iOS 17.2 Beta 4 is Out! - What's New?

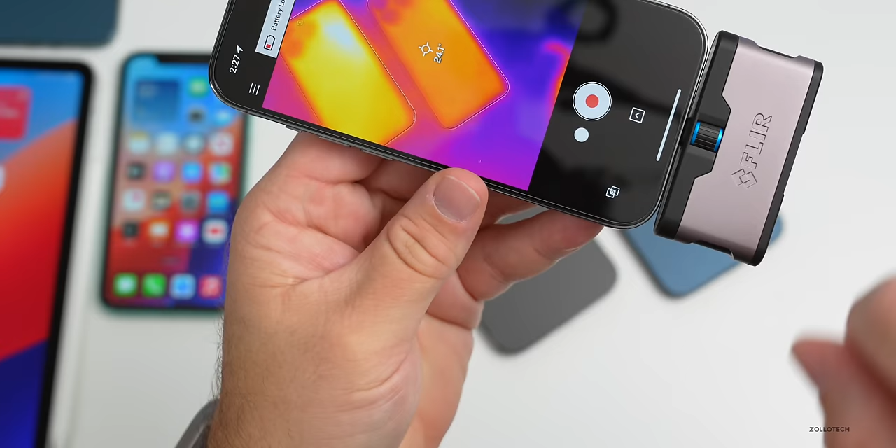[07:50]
the thermal camera you can see in this case the 15 pro max is actually cooler than the 14 pro max right now and you'll see we're at 24.9 degrees celsius compared to at the hottest point about 27.1 degrees celsius and in fahrenheit we have about 80.6 degrees fahrenheit on the 15 pro max and then on the 14 pro max about 83.7 degrees fahrenheit so it's actually a little bit warmer on this device running beta 3 than it is running beta